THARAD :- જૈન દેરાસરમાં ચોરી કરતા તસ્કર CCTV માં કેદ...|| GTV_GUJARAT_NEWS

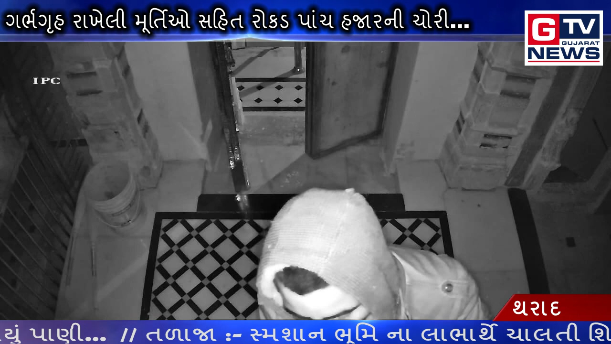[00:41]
रौत्री ना दोड़ थी अडिवागयाना समय दर्मियान बे चोरो ये चोरी करी होवानू CCTV मा जणाय आवीशे जेथी थराद पोलिस ने जान कराता पोलिस से सेसे टीवी फूटेज लेने चोर ने पकड़वा माटेनी तजवीश हाथ धरीशे वश्राम चोधरी जी टीवी न्यूस थराद